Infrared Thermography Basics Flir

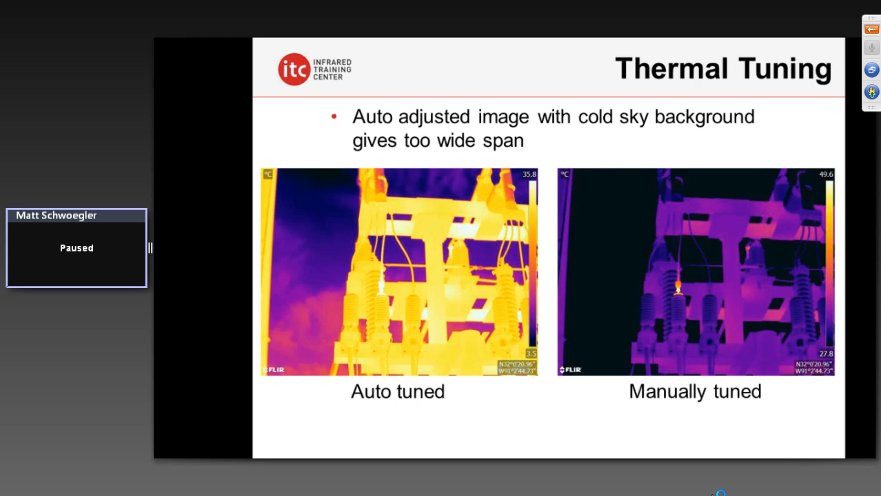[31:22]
You might walk right by that if you don't manually tune that image to get a better contrast there on the scene. So we work on this, again, as part of training, getting good tuned, well-thermally-tuned images here as part of the certification process. And it's true for those of you in buildings. Let's say you're looking for missing insulation here on the roof of this residential home. The manually-tuned image here on the right provides much better detail as to what's really going on. We actually see that most of that roof in these particular conditions appears to be uninsulated. But on the left here, in the auto-tuned image,
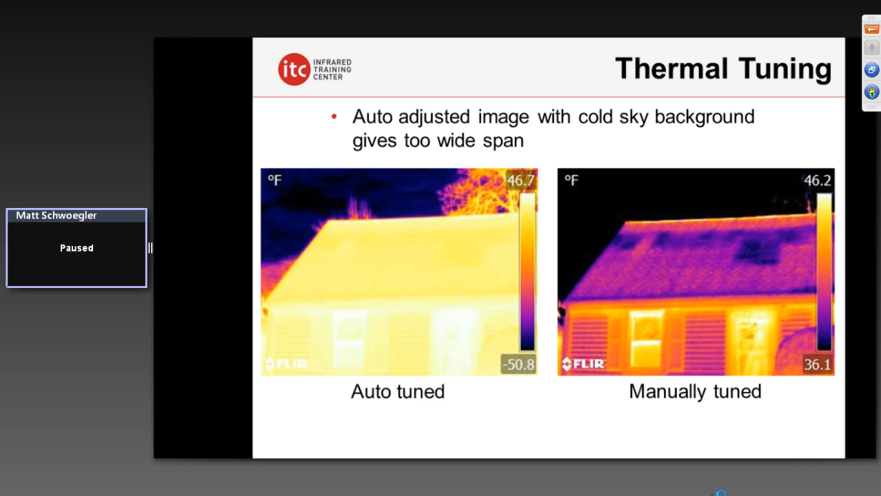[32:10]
almost 100-degree span there, we're losing a lot of that contrast on the surface of that roof and as such are not able to diagnose what's happening at all. So proper image adjustment, very important. And then we get into a lot of the physics of heat transfer in our Level 1 training classes. In this case here, how infrared radiation behaves. We see some electrical connections here. And on the left, what appears to be potentially a connection problem, perhaps. Well, what we learn here in training, though, is that, you know, infrared radiation, just like visible light radiation, can reflect off of objects.
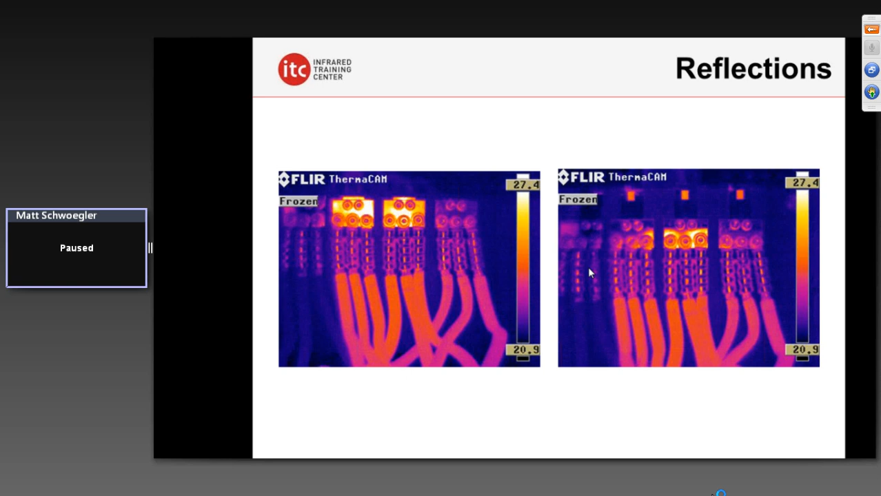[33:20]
And in varied ways, will be very confusing sometimes to tell whether or not the hotspot you're looking at is legitimate or not. And just by moving, we can identify the fact that this is a false hotspot. It's a thermal reflection, something that we have to deal with. And that's why we emphasize that in training. Here we see a thermal reflection off of a wood floor. This is in a residential home. You notice here the image of a door reflecting off of that floor. We're actually trying to find the radiant floor heating system here. We can sort of barely make that out in this example here. But the reflection of other sources of energy in the room, because again, everything emits infrared radiation.
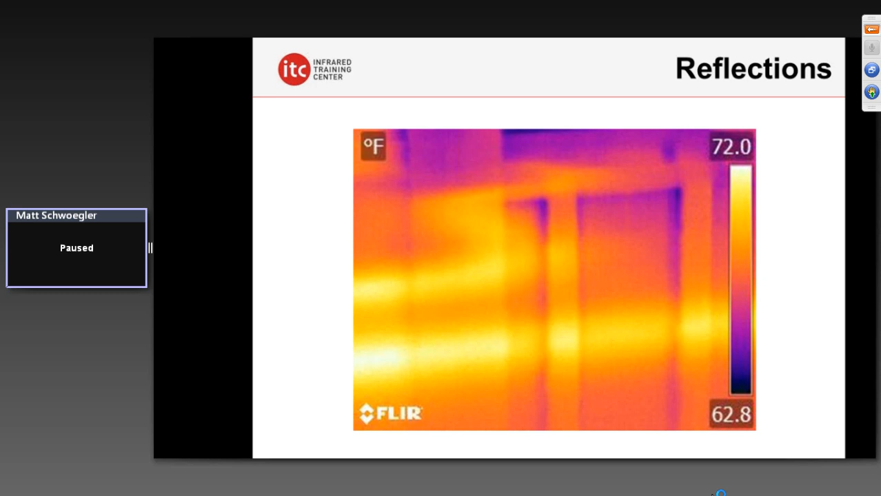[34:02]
On screen: scale top 72.0°F, scale bottom 62.8°F
And it depends on the emissivity and reflectivity of the surface. It depends on how it's going to react here thermally. It can make things very confusing sometimes. We have to understand these important relationships.
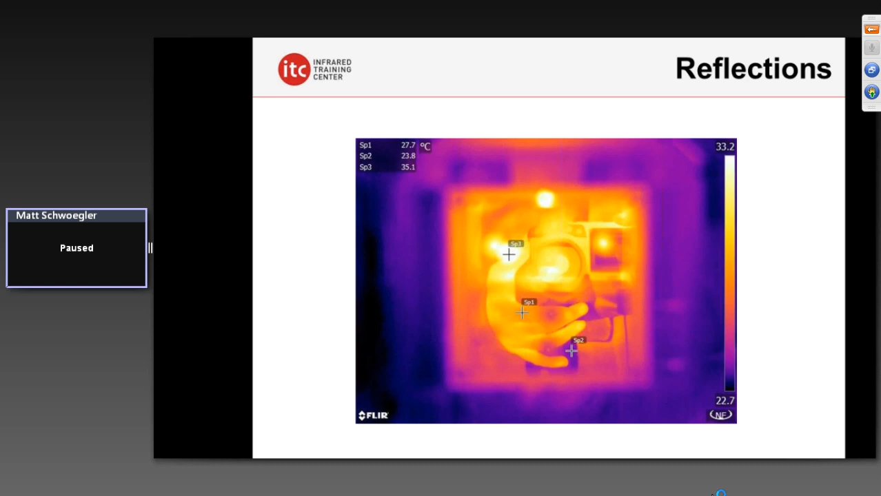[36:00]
So a 20 to 25 degree Fahrenheit variance there in just the reflected background alone, which can make evaluating the thermal patterns very problematic, but also making temperature measurements difficult, if not impossible. And not to be, obviously, overlooked in all this is the emissivity of the material, how efficiently that surface can radiate thermal energy. Emissivity and reflectivity sort of have a relationship such as this, that surfaces with a high emissivity value have a low reflectivity value. And those with a high reflectivity value have a low emissivity value.
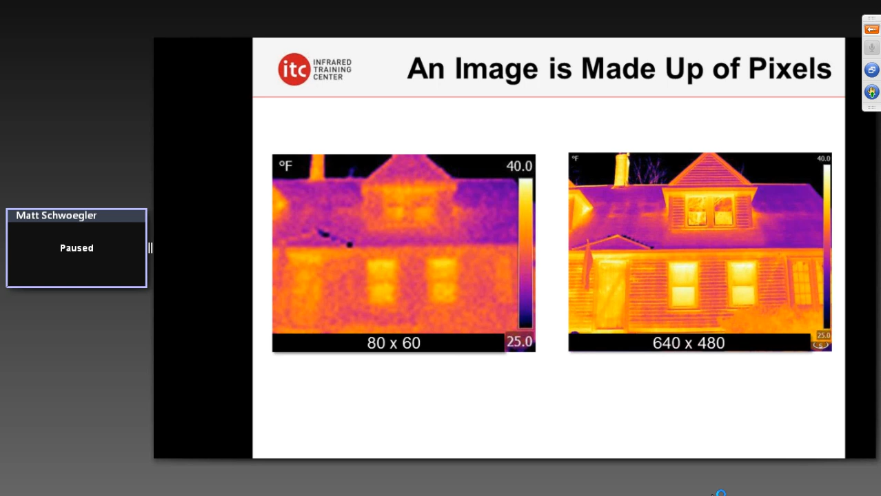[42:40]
So understanding that, how many detectors you have, is really critical. Of course, though, it's the field of view. What we call the instantaneous field of view is what defines what we get for our resolution.
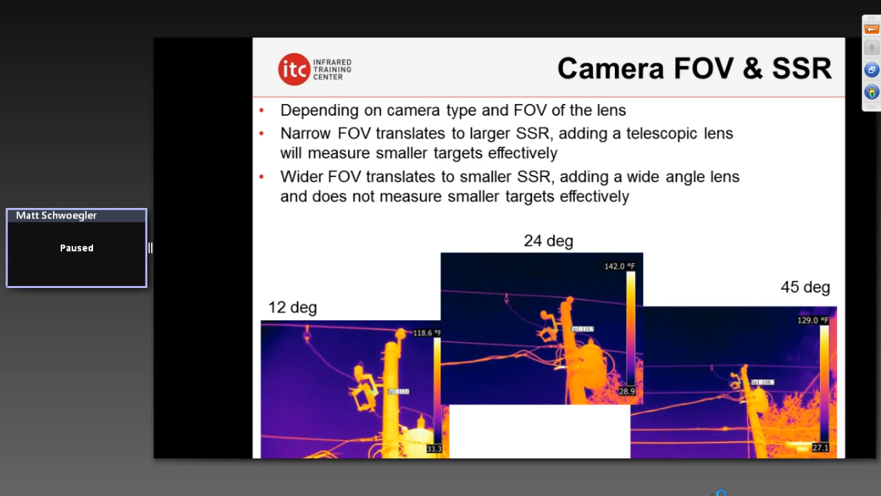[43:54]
Still, though, only 320x240. So the pixels in all of these three images here are measuring a distinctly different portion of that field of view, which directly translates into how much resolution you might have, not only for seeing thermal patterns, but also for measuring temperatures. So understanding these field of view differences between the types of lenses that you might happen to be using are very important. So if you're in the market for an infrared camera, and I see a lot of you here, again, are novices or brand new to the technology, this is something to consider. You know, are you looking at things that are typically further away? Let's say larger buildings, perhaps, residential here, or maybe commercial facilities?
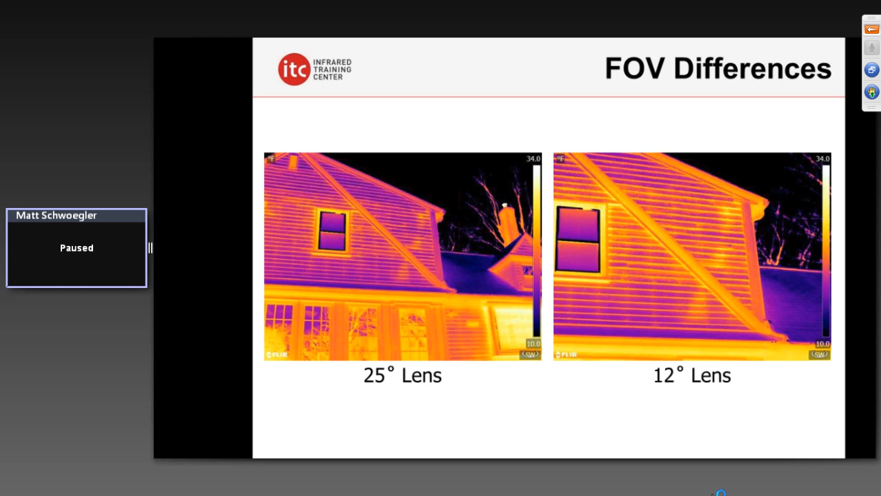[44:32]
Or you work for a utility? You might want to invest in a telephoto lens, a 12-degree lens, let's say, to put on your infrared camera so that you can capture more of that detail from a greater distance. That can be a really important consideration for those of you in the market for purchasing a camera. And, of course, this goes down to the spot radiometers or, in this case here,
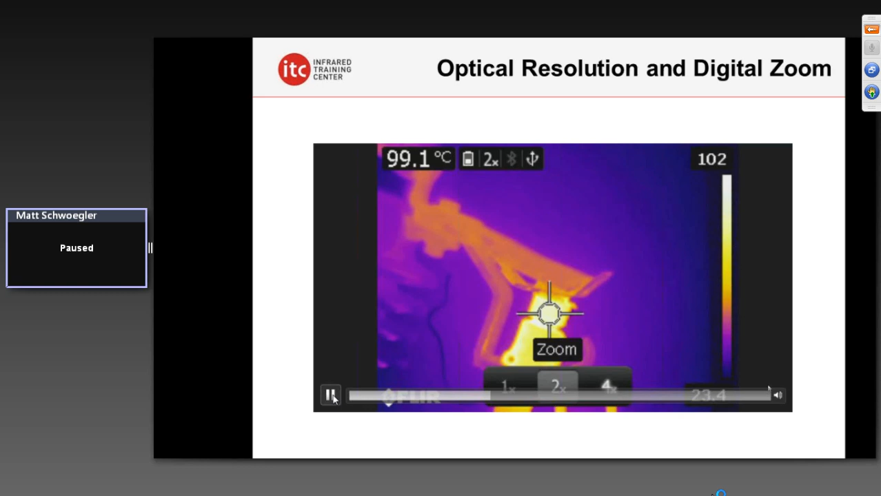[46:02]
On screen: spot 99.1°C
completely fills up that circle there on the inside. It's giving us an accurate temperature reading because, again, that temperature up top there is comprised of all of that data inside that circle. And so the target is completely filling that circle up. And that's a good way to sort of get a rough idea if you're getting sufficient resolution. But if we back up, let's say, across the room, in this next sequence I took it about 30 feet away here, looking at the same cutout right there on the wall, you'll notice now as we zoom in digitally that that circle is measuring a much, much larger area. And we're getting here, obviously, a lower temperature reading.
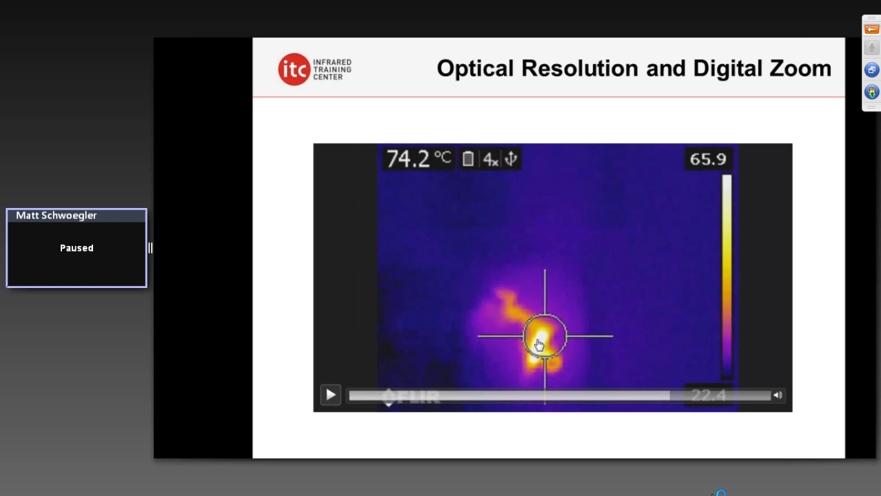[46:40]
On screen: spot 74.2°C
Notice the temperature has dropped about 25 degrees Celsius or so. It's because we're averaging in all of those temperatures right there and we're getting a false temperature reading there because of less resolution. So understanding this is something we do, again, talk about in our training classes and you have to really experience for yourself to get an understanding here on the resolution.
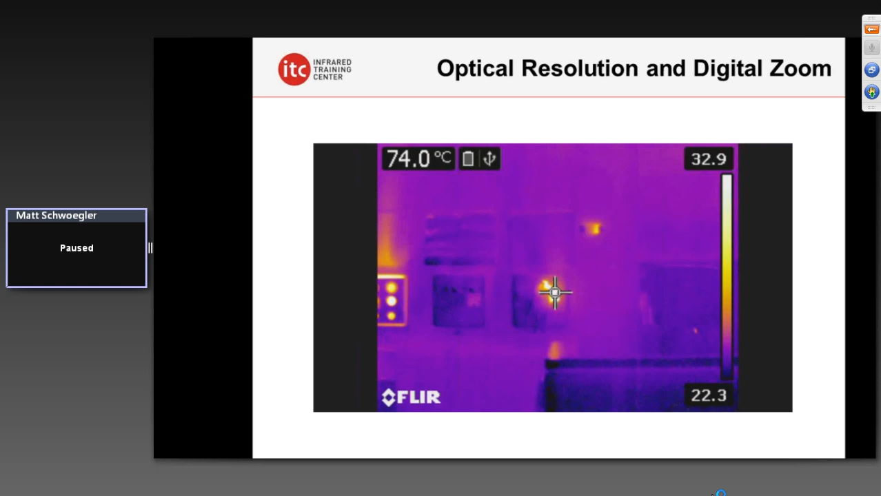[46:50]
On screen: spot 74.0°C
You know, you're out there in that substation. What's the size of the spot you're measuring at a given distance? It's something that's very important.
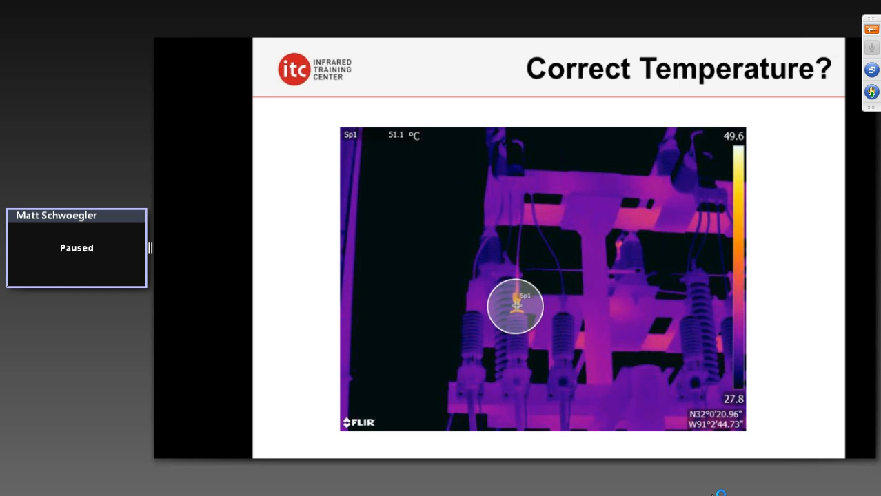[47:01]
On screen: spot 51.1°C
How big is that spot? The further you are away, the less accurate your temperature reading will be. And of course, for those of you in buildings,
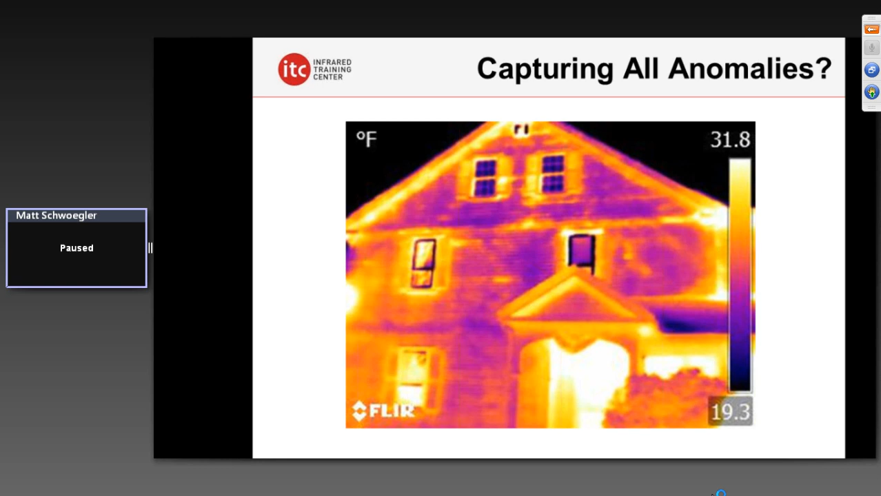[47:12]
On screen: scale top 31.8°F, scale bottom 19.3°F
can you see smaller areas of air leakage or missing insulation at the distance from which you're working from? I mentioned indirect heating before. This is a cool little lab that we've got here. It's a metal box, a painted metal box with an incandescent light bulb on the inside. And we actually turn this on and let this heat up.
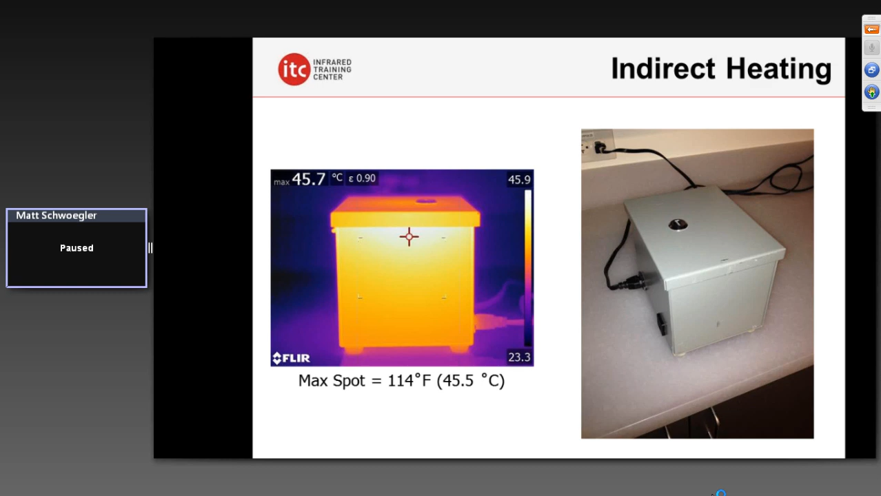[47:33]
On screen: max 45.7°C
And on the outside here, 114 degrees Fahrenheit is the maximum temperature that we see on the surface. And inside, it's well over 320 degrees. I get this question a lot and it's troublesome. It's concerning because you wonder, a thermographer that will call me and he'll ask about I'm inspecting electrical panels and I'm not removing covers because I was told I can't. And of course, there's a safety issue there. If we do remove covers, you have to practice proper safety procedures.